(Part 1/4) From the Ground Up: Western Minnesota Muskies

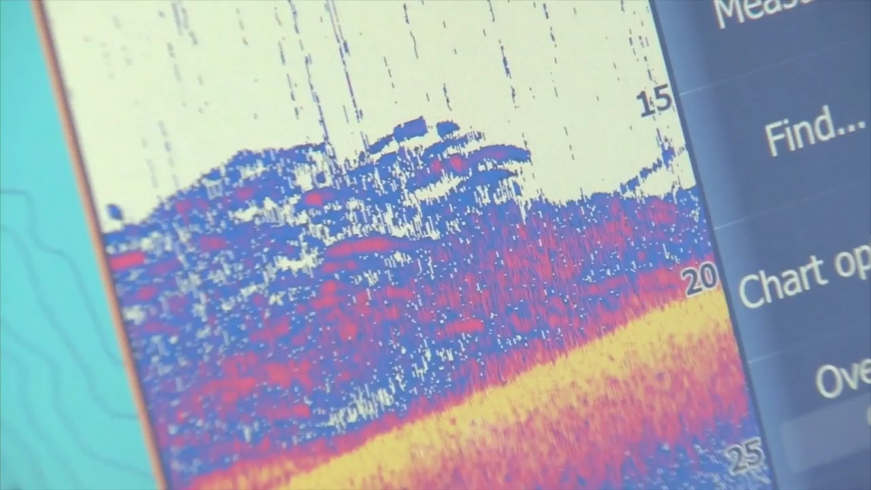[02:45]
to like 22 feet of water here in different patches so plastic baits mainly we're starting with but anything